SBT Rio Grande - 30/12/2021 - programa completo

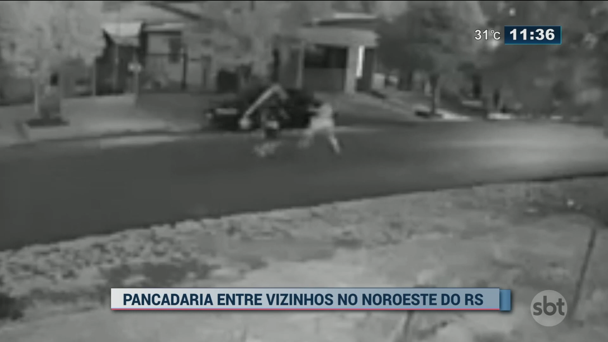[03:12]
Eu vi ali uma impressão minha, um homem acabou pegando uma barra de ferro. Não há impressão, não. Bom dia, Lu, bom dia a todos. Sabe aquele clima de Natal, congraçamento, aquilo que deve mobilizar todas as pessoas de bem?
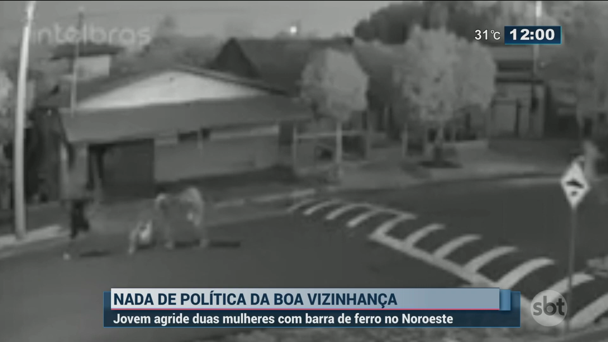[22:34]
Não, não foi ali uma coisa grave, inclusive com uma agressão que deu polícia, que deu hospital. E ele foi conduzido, então, ao presídio de Serro Largo, que também é uma cidade vizinha, a Guarani das Missões. Agora a gente fica olhando essa imagem aí, Lu, e não tem como ter uma explicação para isso. Não, olha, estão me dizendo aqui, Glauco. Eu não sei se tem álcool envolvido. Ah, pois é, eu acho que as pessoas estão com os ânimos, né, muito sensíveis.
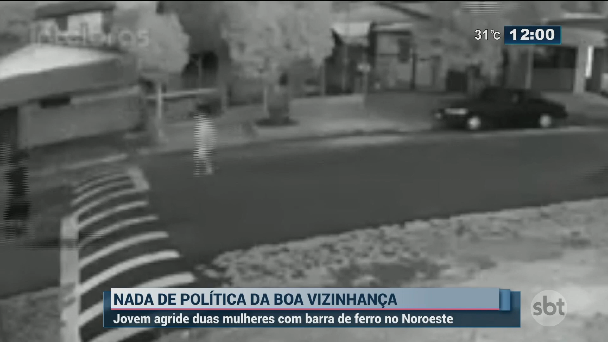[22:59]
E aí elas não conseguem resolver as suas desavenças no diálogo, na conversa, tentar achar uma solução em comum. E aí o que me disseram aqui, Glauco? Por isso que tinha ali três mulheres. A discussão era entre duas mulheres, uma de cada casa, tá? Sim. E aí esse aqui é o filho de uma delas, que se irritou com a discussão e resolveu ir lá bater na vizinha. E aí...